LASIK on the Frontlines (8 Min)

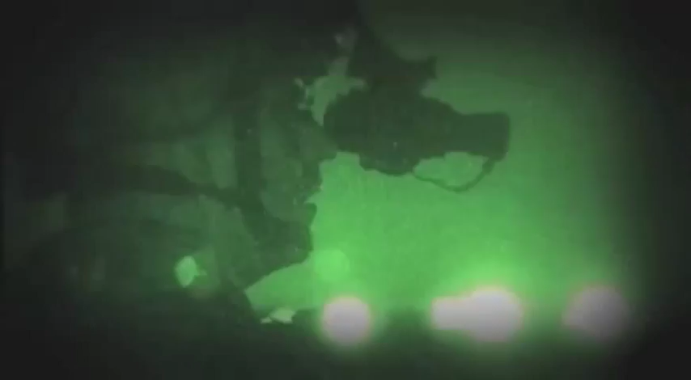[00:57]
Or goggles that can amplify the light of a star
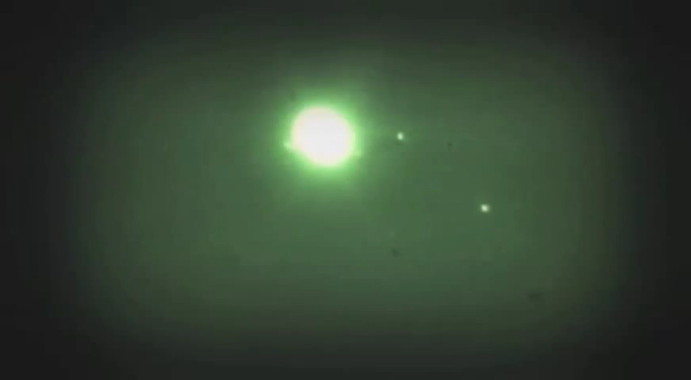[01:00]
thousands of times and turn night into day.